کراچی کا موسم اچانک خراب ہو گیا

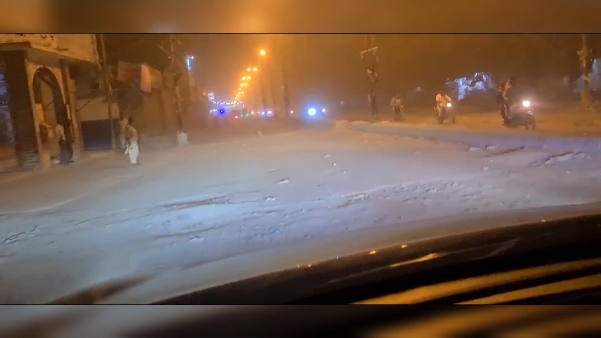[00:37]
गोधरा में इस वक्त ये हाल है, और एकदम से वेदर चेंज हुआ है, और ये रोड आई थी कितनी कच्ची है,
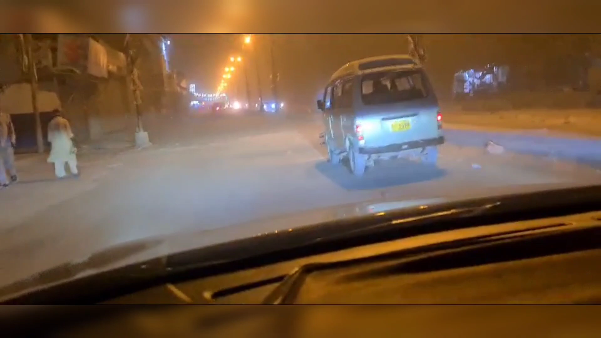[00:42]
तो मट्टी थी, मट्टी की वजह से जो बीच का व्यू मैंने रिकॉर्ड किया, जो पहले से रिकॉर्ड है, वो तो ऐसा था लग रहा था कोई जिन भूत है चुड़ैल है जो हवा फेंक रही है, मट्टी फेंक रही है,